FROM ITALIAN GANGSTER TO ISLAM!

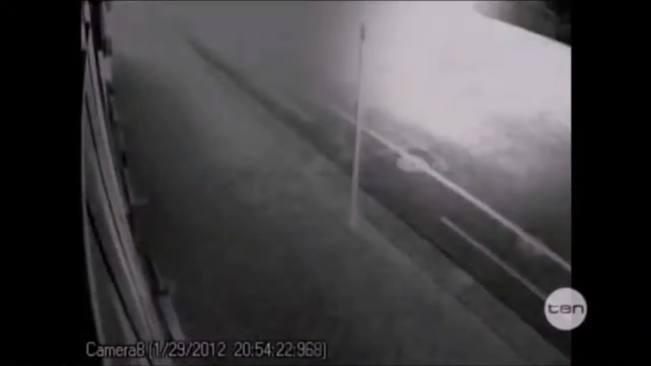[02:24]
A security camera on Prospect Road captured Vince Focarelli's desperate dash for help, his dying son next to him.